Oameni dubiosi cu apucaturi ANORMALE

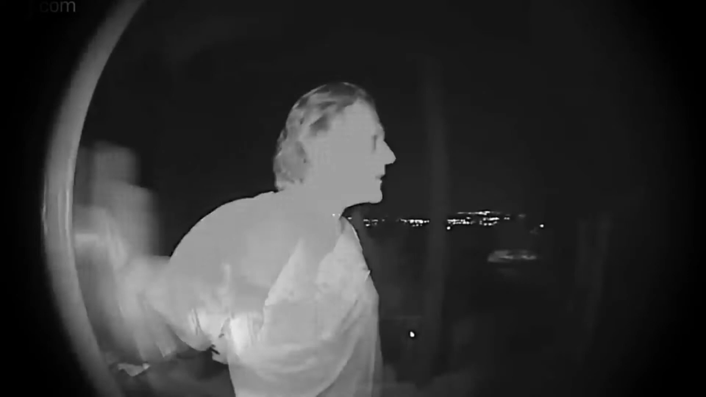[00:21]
Acesta sună la sunerie și bate la ușă, apoi se îndreaptă la fereastră în tot acest timp vorbind cu el însăși.
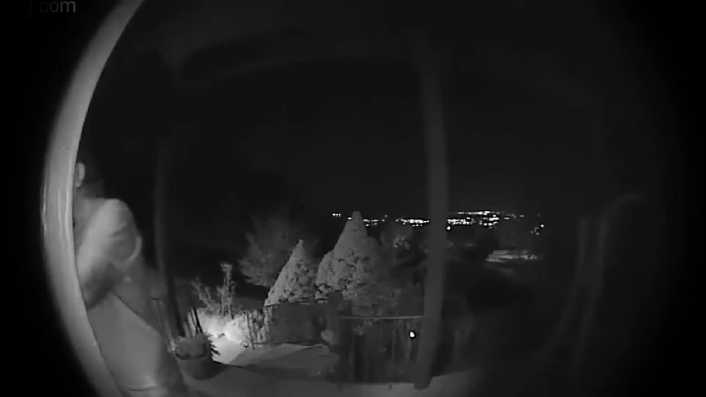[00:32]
Proprietarul Cassie amenință că sună la poliție. Atunci intrusul devine defensiv, spunând că își caută câinele pe nume Fido.
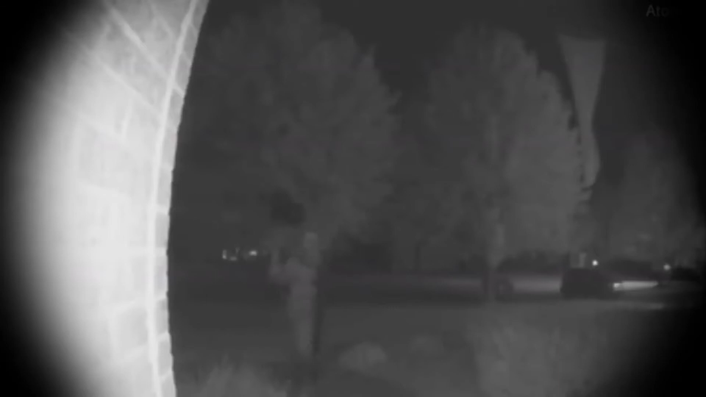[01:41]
După puțin timp se apropie de ușa, se uită la camera de spăvegherii și pleacă. Poate este o farsă să sperie locatarii, însă este una înfricoșătoare.
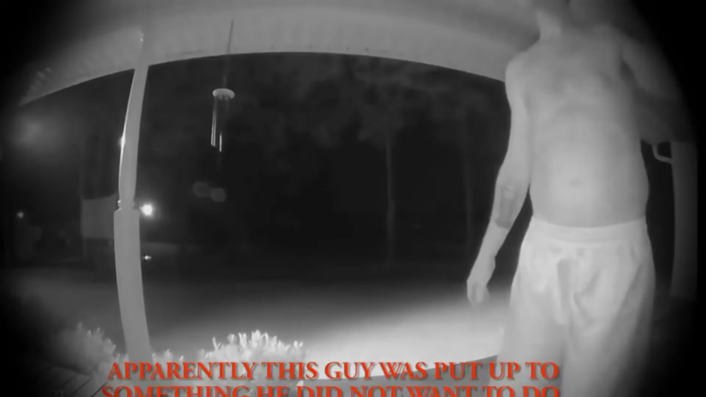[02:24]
Se preface doar. Ceea ce nu se vede pe filmare este o mașină în îndepărtare care îl așteaptă pe bărbat.